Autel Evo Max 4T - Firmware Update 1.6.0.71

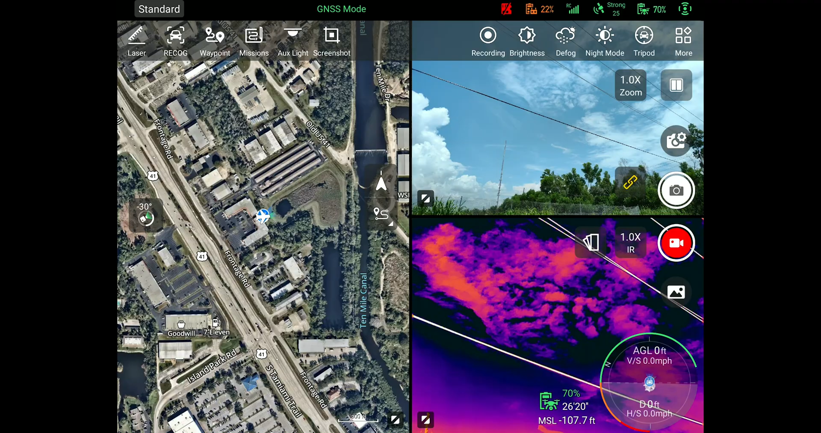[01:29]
Autel has made it where this already amazing camera is now capable of producing 50 megapixel photos.
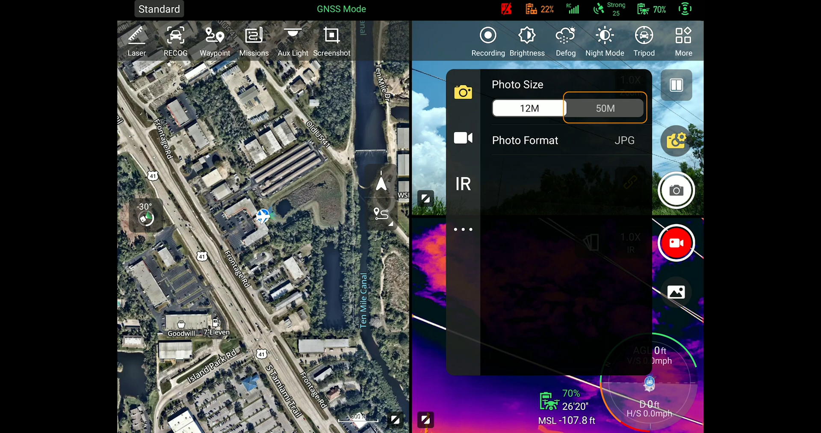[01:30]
This now takes it to the highest megapixel rating of any enterprise drone out there with standard camera payloads. Keeping you in the air and on mission is top priority.